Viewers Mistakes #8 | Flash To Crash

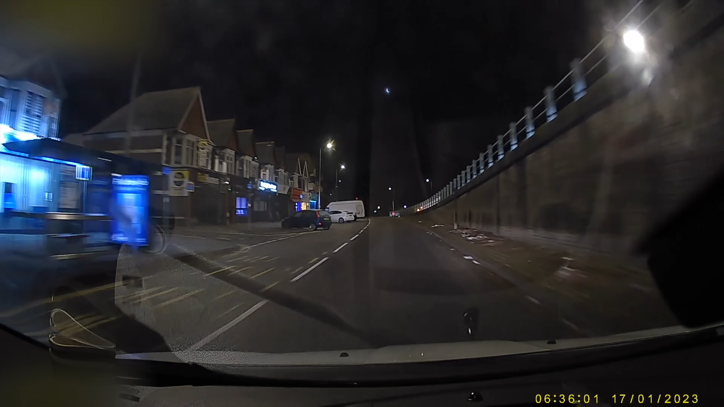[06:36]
What if someone emerging makes a mistake like my viewer does here?
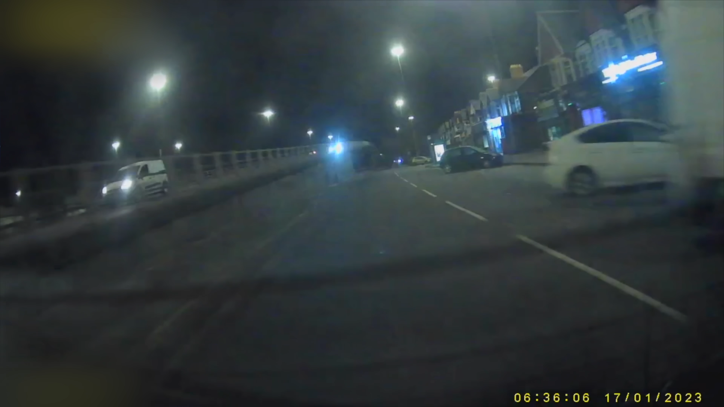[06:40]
This car's coming over the flyover.
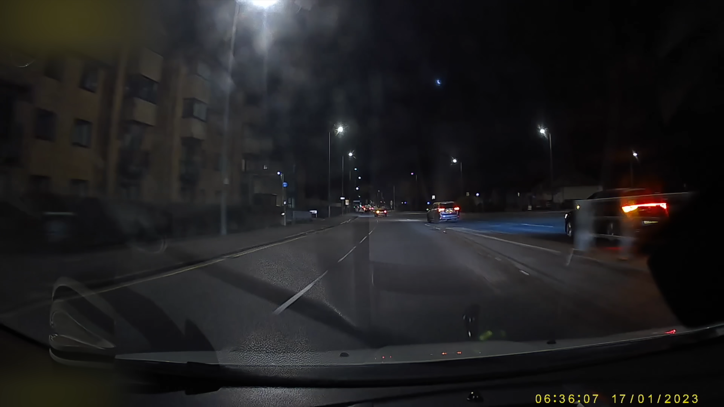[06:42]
And my viewer rashly changes lanes where they don't need to. And it's a good job the van in the outside lane sees the problem and holds back.
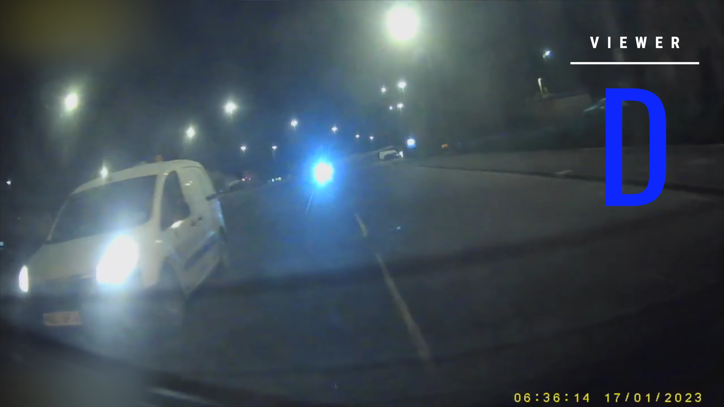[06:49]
Try and avoid lane change and when the complexity of the junction is high.